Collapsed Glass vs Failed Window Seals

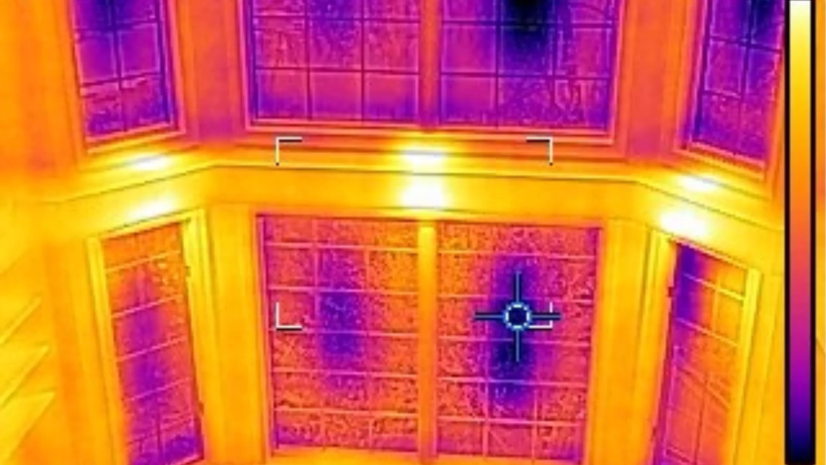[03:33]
then as we move out toward the edges where it's the normal thickness it's a normal temperature and it's a pretty night and
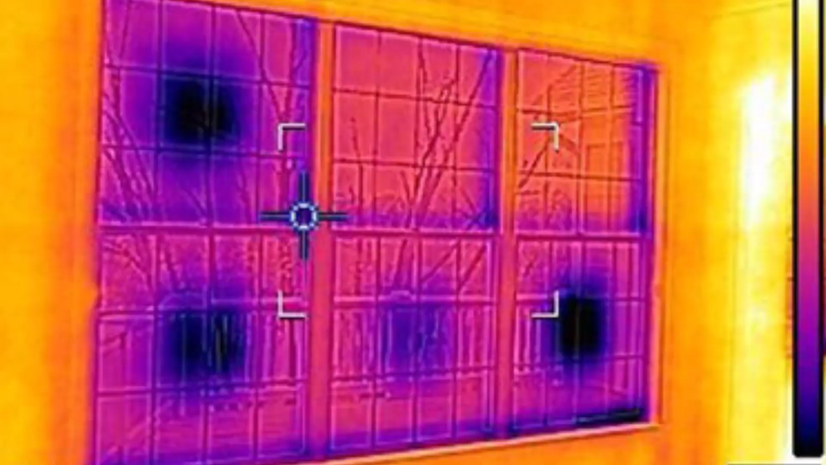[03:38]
day difference between windows that have collapsed glass and ones that are still intact. You can also sometimes tell that a window has a failed seal by looking at it from the outside at the right angle.